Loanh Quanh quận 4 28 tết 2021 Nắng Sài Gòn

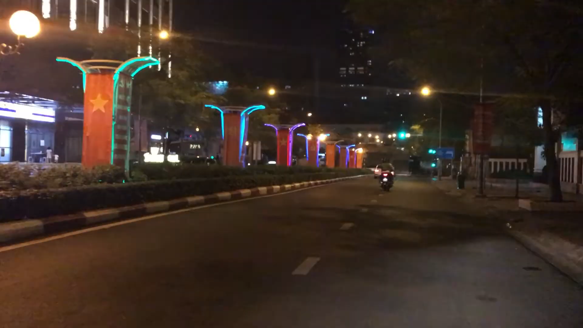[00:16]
Lúc này nắng Sài Gòn đang di chuyển trên khu vực quận